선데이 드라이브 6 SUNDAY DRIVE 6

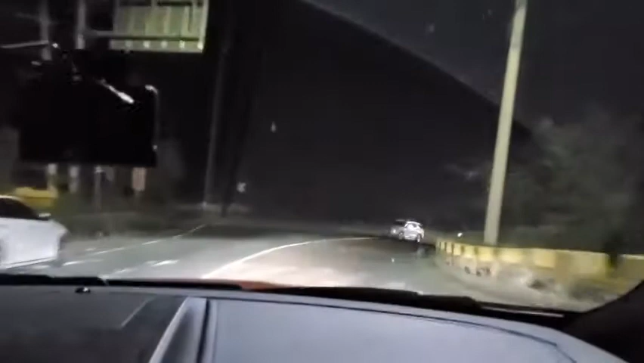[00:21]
멋진데요 소리가 밤공기가 찹찹하고 산이라 그런지 온도가 많이 내려가 있어요. 지금 4도까지 내려가 있어요. 지금은 4도랍니다. 저 아래 불빛이 보이고 있어요. 우리 칼굽스 여기 이제 언양에 왔어요.
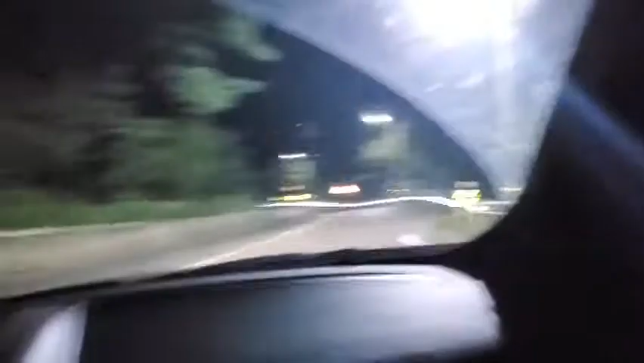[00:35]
성남사 성남사 앞에 지나고 있어요. 여기는 불빛이 환하네요. 저 아래 내려가면 칼굽스먹으로 갈 거예요. 우리가 이제 쌀국스 먹으러 갈 거예요.